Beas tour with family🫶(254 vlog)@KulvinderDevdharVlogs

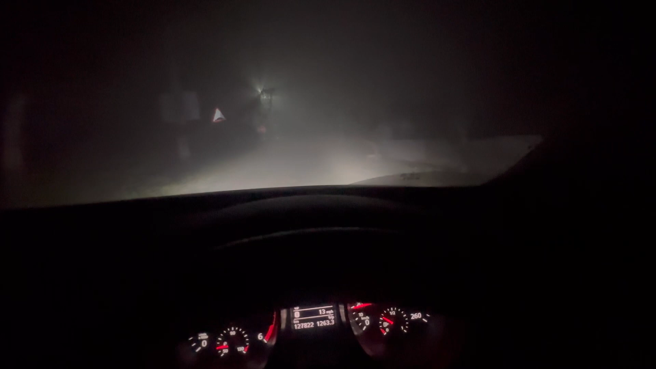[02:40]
और आप लोग देख सकते हो धुंध कितनी है जी, पूरी धुंध रखी है। टीम तैयार है पूरी, राधा स्वामी जी।
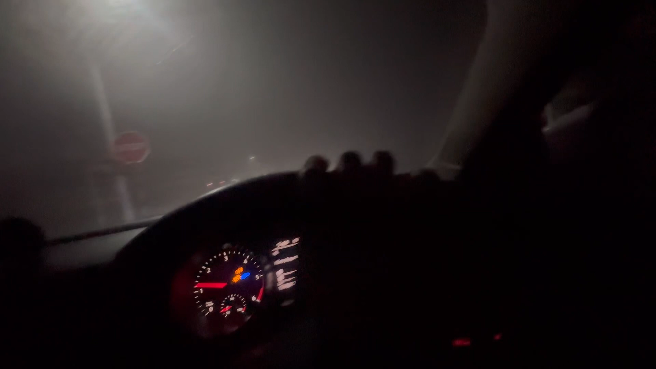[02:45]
लो जी सड़क पे पहुंच चुके हैं जी।
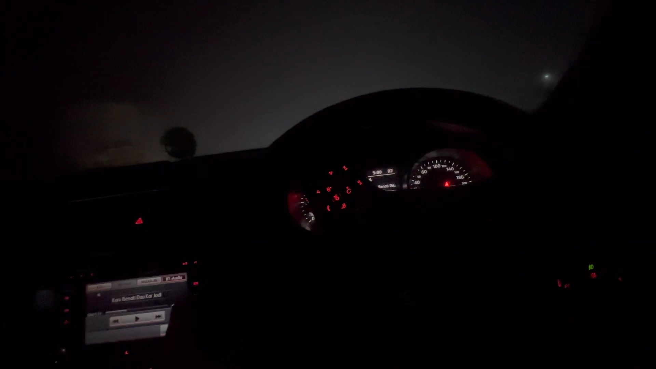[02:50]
ओ तेरी, मैंने कहा था पापा आपको क्या भी धुंध आएगी सुबह, थोड़ी धुंध है। चलो क्या दिक्कत होगी, फिर अब चले जाते हैं, पहुंच जाते हैं। धुंध बहुत है जी आज, ये देखिए फुल धुंध है
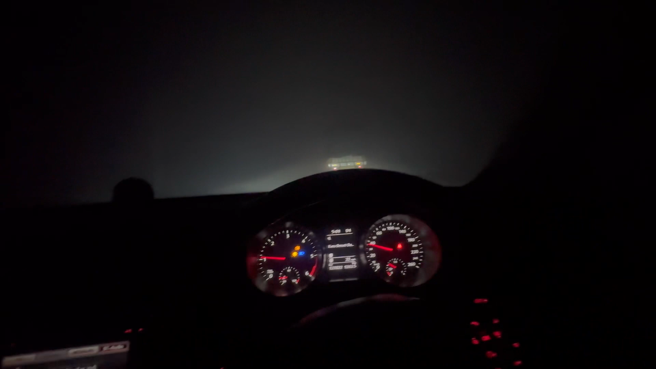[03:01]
जी।
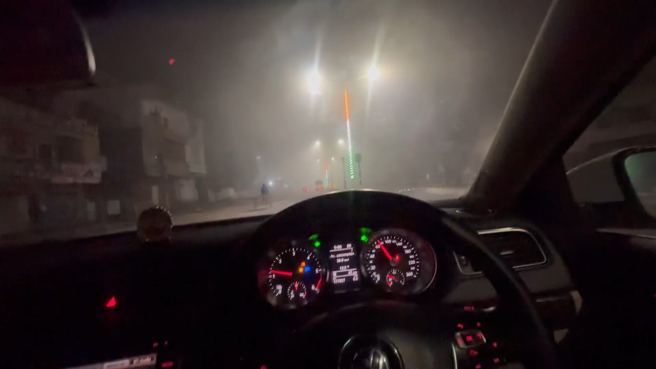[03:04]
अम्बाला कैंट पहुंच चुके हैं जी, सुनसान ही है, एक दो गाड़ी निक्का दुक्का, कोई बेचारे सवेरे अखबार वाले जा रहे हैं,
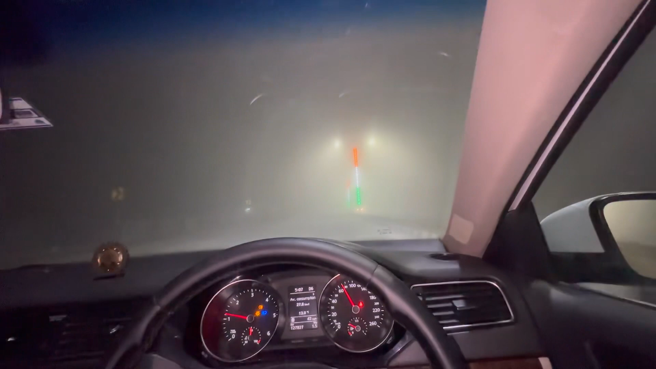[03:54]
धुंध काफ़ी है और सर्दियों का धुंधों वाला आगमन हो चुका है जी, आज पूरी धुंध है, क्योंकि सिर्फ गांव में धुंध नज़र आती है, आज शहर में भी नज़र आ रही है।
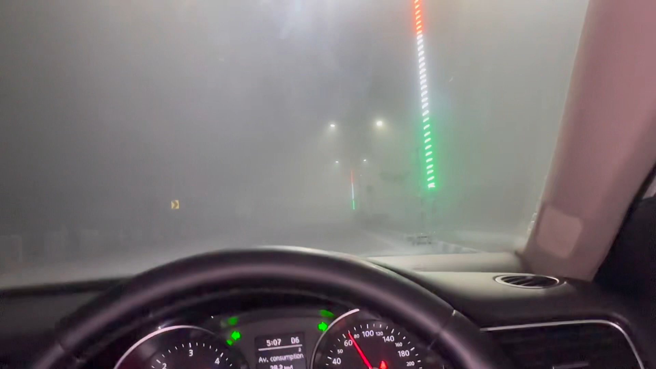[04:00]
ये देखिए मैं रोज़ जैसे जिम आता हूँ तो गाँव में तो नज़र आती है, शहर की तरफ आते ही धुंध ख़त्म हो जाती है, पर आज धुंध फिर से अपना रुद्र रूप लेके पहुँच चुकी है हम लोगों के बीच। क्यों आ रहा हो? हाँ पहुंच गए अम्बाला कैंट बस स्टैंड पे, थैंक्स फॉर विजिट।
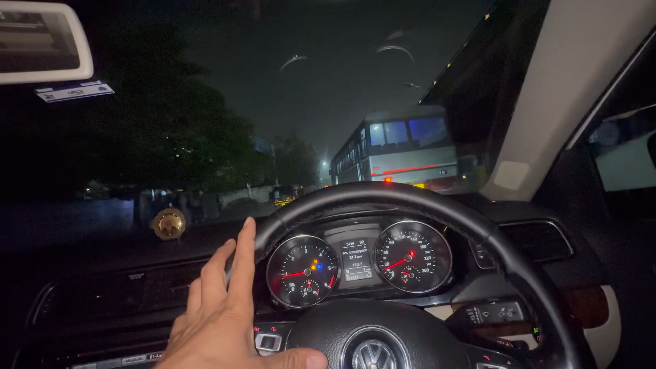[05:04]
साइड में हो जा भाई बस वाले, साइड में हो जा, तुम तो बेला मन तो काम बहुत आ। देखिए धुंध कितनी ज्यादा है जी, सबके पार्किंग लाइट्स अपनी जलती हुई है जी,
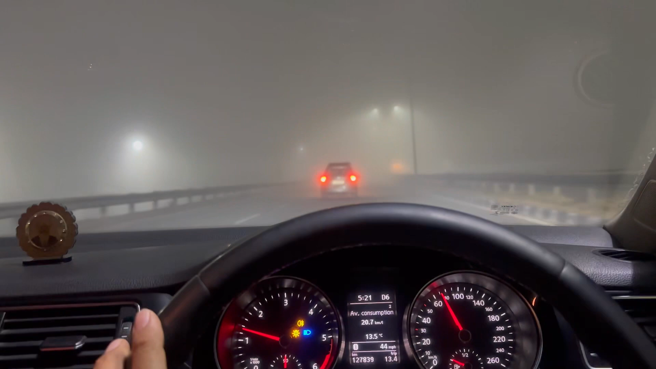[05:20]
इंडिकेटर्स गाड़ियों के जल रहे हैं,
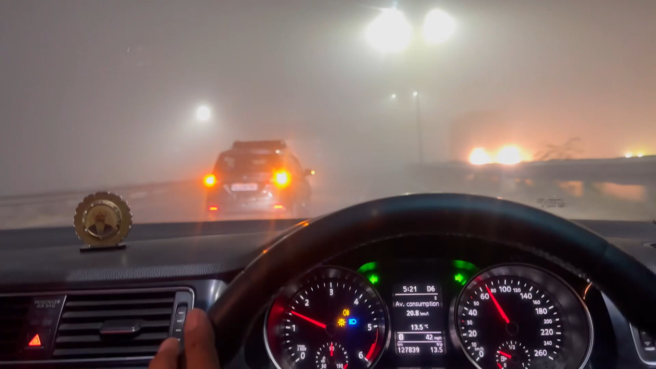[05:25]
जैसे कि न्यूज में आता ना आज गाड़ियां सड़क पे रेंगती हुई नजर आई, तो वही हाल एक बार फिर से सड़क पे हो चुका है ना अरब,
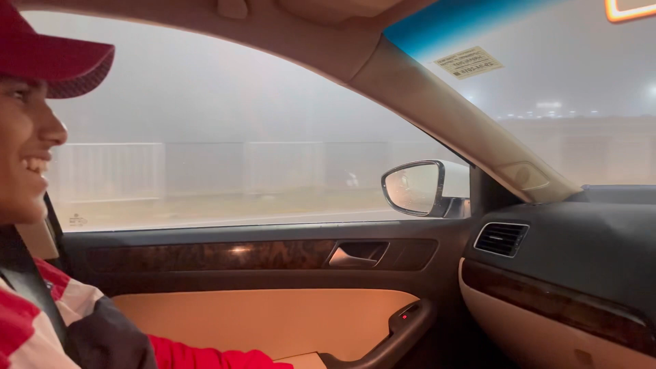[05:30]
गाड़ियां हमें रेंगती हुई नजर आ रही हैं, गाड़ियां चलने की बजाय धीरे धीरे धीरे धीरे रेंग रही हैं सड़क पर,
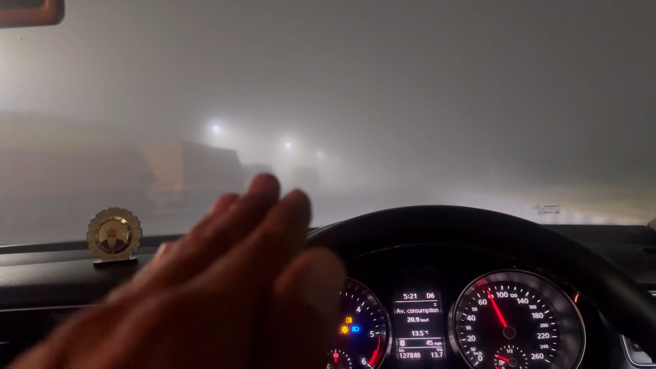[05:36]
जैसे ऐसा हाल हो गया है।
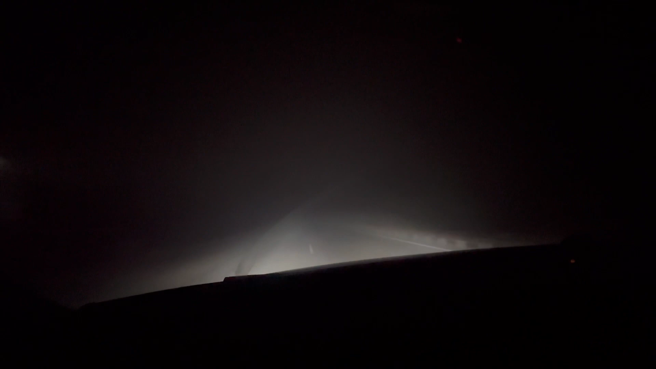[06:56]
देखिए इसमें तो सब क्लियर दिखता है, देखो तो ऑलमोस्ट हम लुधियाना पहुंच गए हैं, पूरे लगभग एक घंटे से सवा घंटे में, तो पूरी टीम पीछे सोई है, बस मैं आरव जाग रहे हैं पीछे तीनों सो।
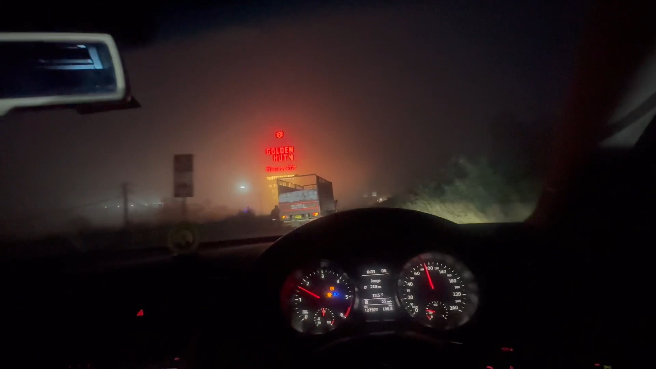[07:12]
अच्छा बॉल बड़ी मन्ने का सो रही है, फट बॉल बड़ी जी, और देखो जाग रही है, मौसम जाग रही है,
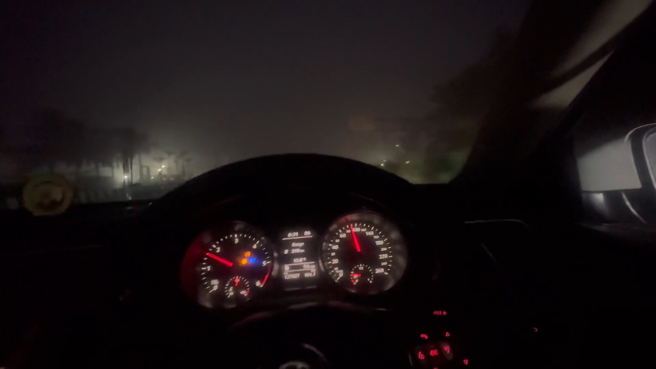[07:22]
लुधियाना हम लोग पहुंच चुके हैं जी,